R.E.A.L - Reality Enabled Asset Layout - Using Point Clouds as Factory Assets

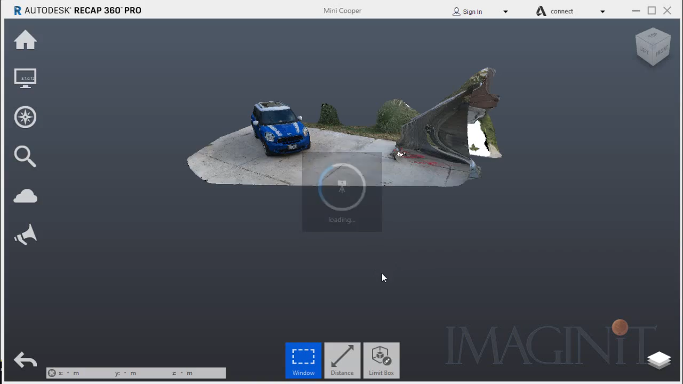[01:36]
And here you can see the point cloud that was generated from my original pictures.
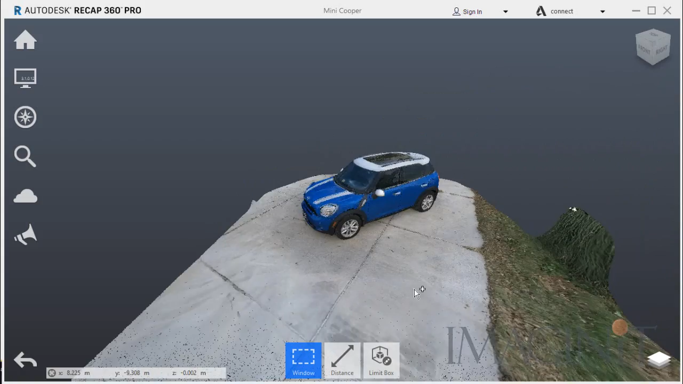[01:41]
The first thing I did in recap was to update my origin.
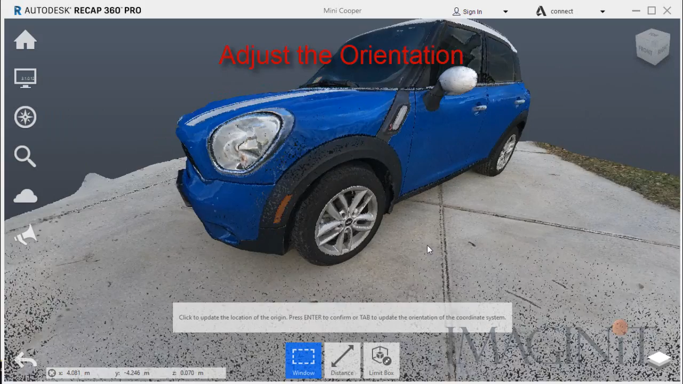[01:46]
Or adjust the user coordinate system for the scan.
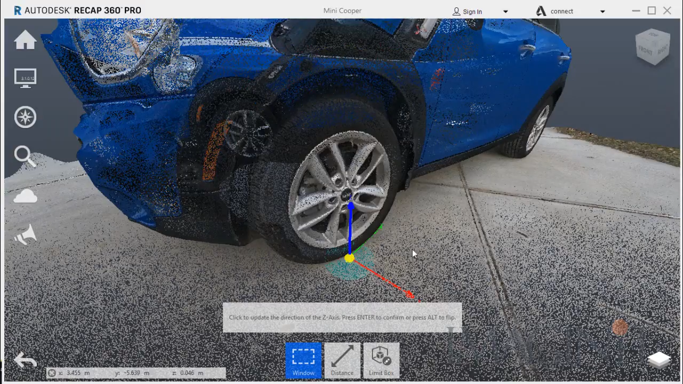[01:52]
I clicked the point. And then I chose points to align the X, Y, and Z axis.
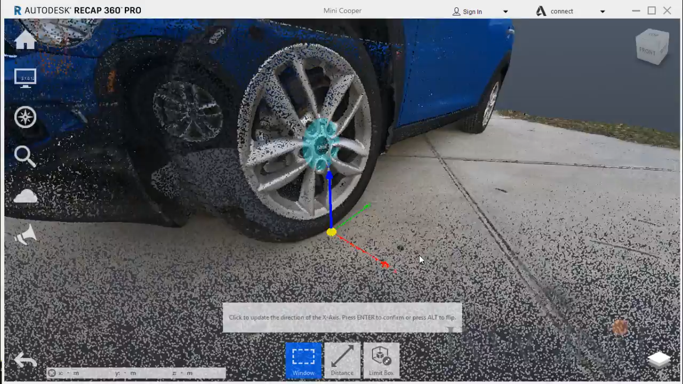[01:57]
Then it was time to remove as many points as possible.
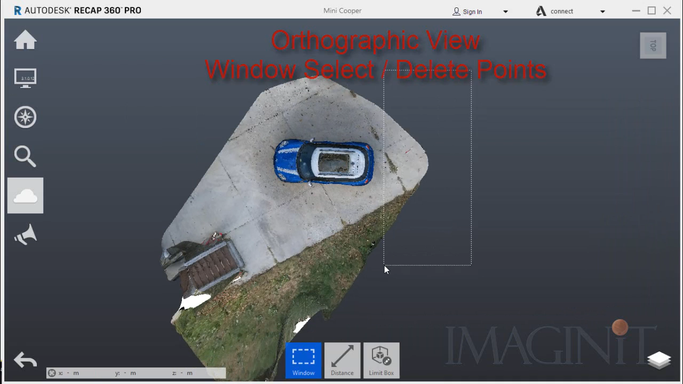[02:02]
I put the scan in orthographic view.
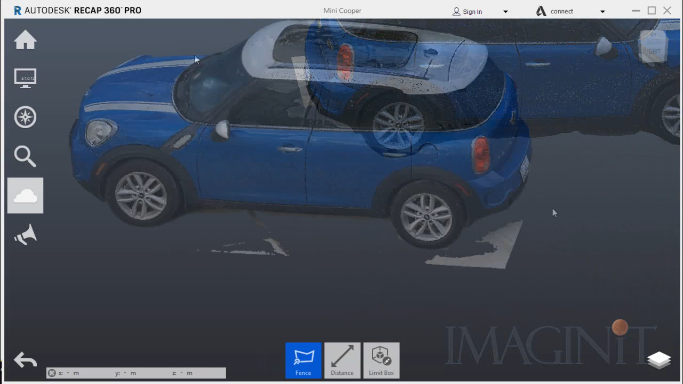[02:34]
I chose many different angles to use the fence selection tool.
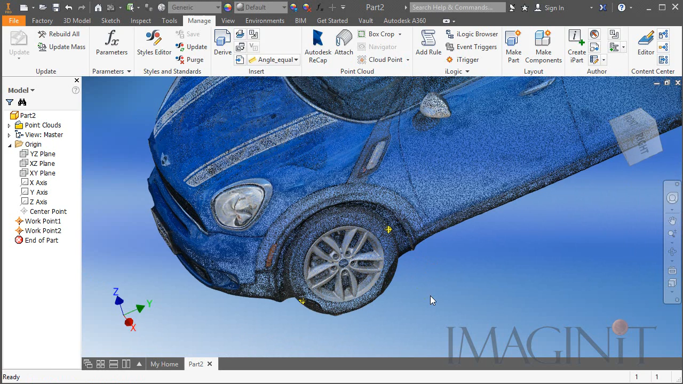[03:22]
Here you can see the dimension I came up with. And then I calculated what the scale factor would be to scale the point cloud to the appropriate size.
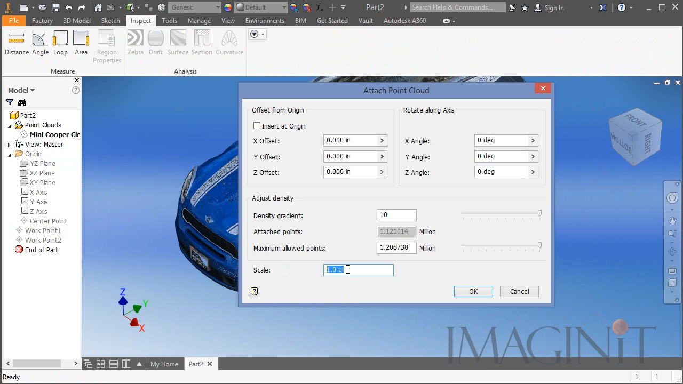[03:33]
Now that the point cloud is measuring correctly we can move on.
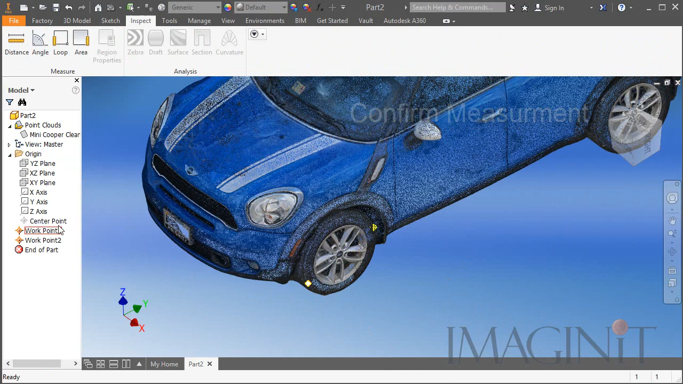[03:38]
I adjusted the view cube to orient my scan properly. And then I began the process of sketching the 2D representation of the Mini Cooper.
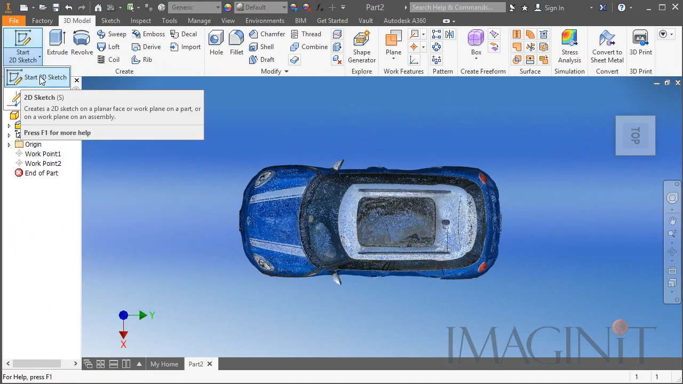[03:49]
I selected the plane, created a center line and started to trace the point cloud.
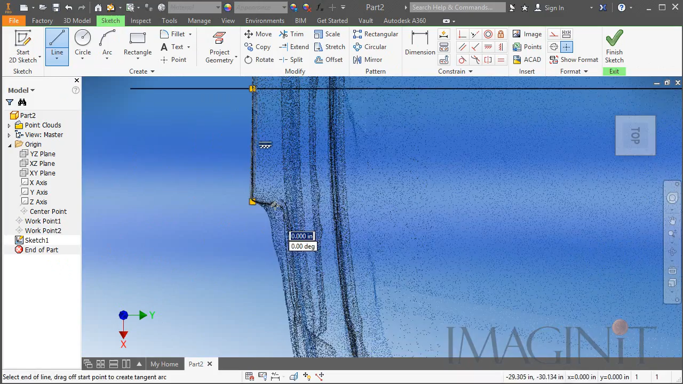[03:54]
Now this did take some time but it's well worth it.
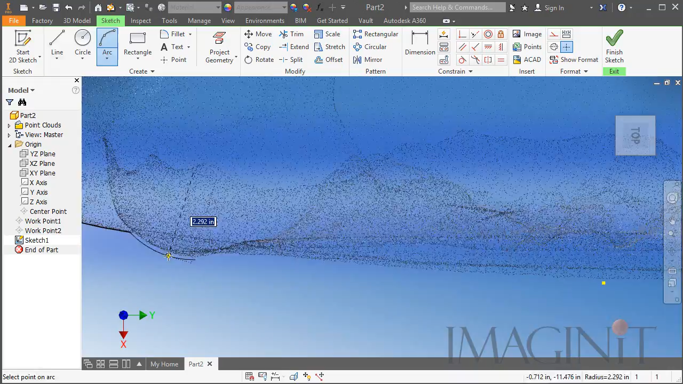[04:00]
It's actually a lot easier to trace a point cloud than it would be to model a complete Mini Cooper using traditional modeling techniques.
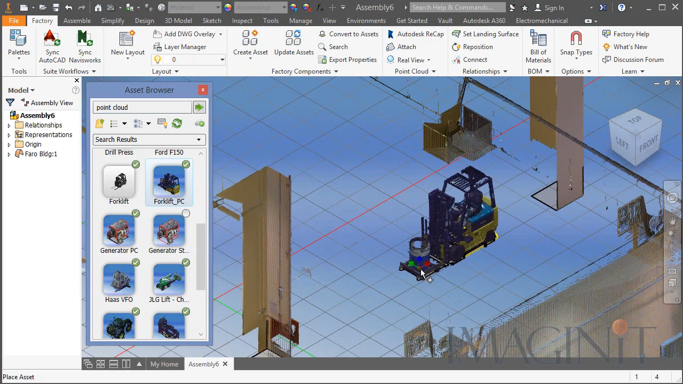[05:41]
You see the building that I brought in and the forklift.
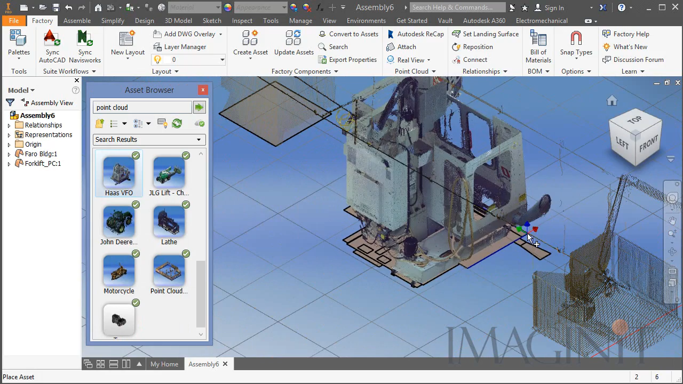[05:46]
I also have a CNC machine that I can bring in and represent with a point cloud.
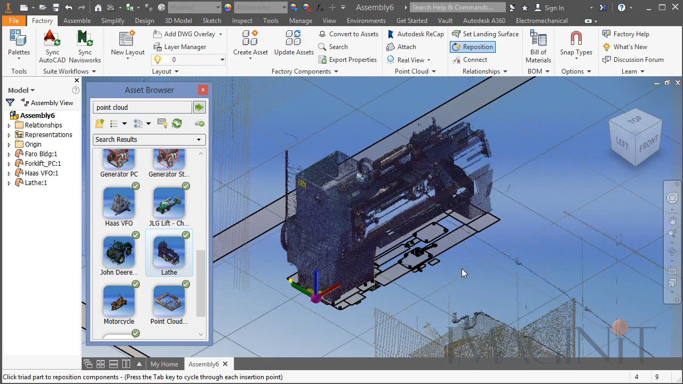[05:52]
Along with a lathe and a drill press.
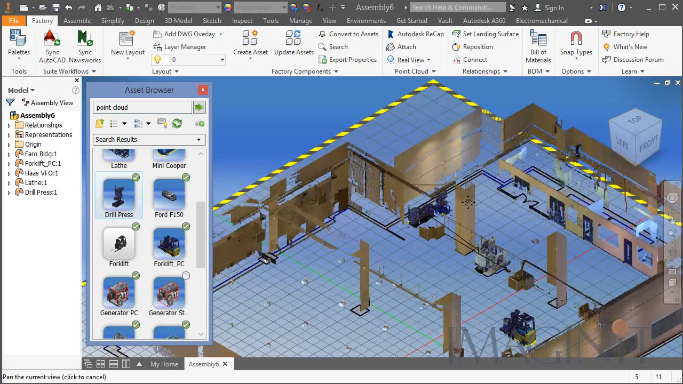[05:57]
Now if I go outside the building I'll bring in my pickup truck that I scanned last year.
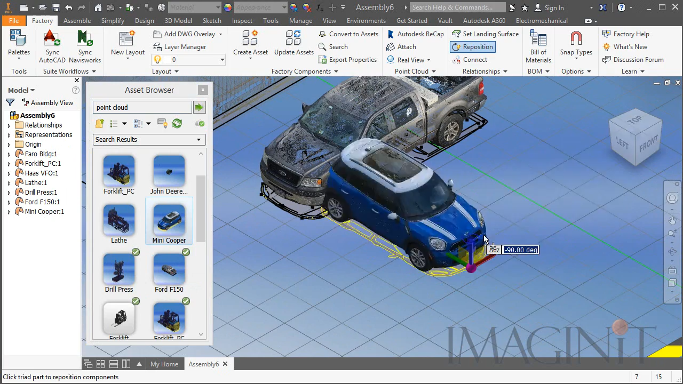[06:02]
And here's the Mini Cooper that we just created. I'll drop it right alongside the truck.